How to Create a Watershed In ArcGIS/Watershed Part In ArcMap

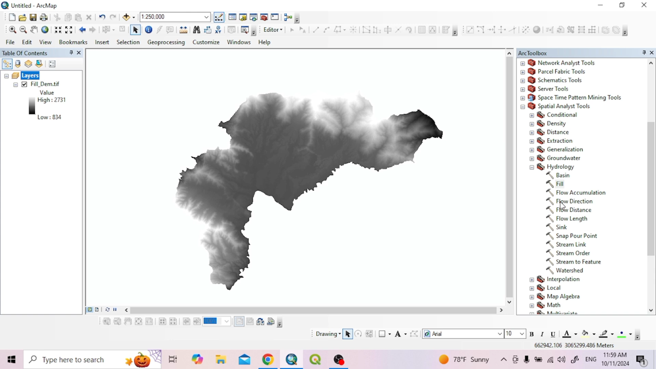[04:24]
yoyo shari pahela fill gornosha flow direction tool ma double kiri gornosha open gornosha input to surface raster ma yoyo fill dem lai fill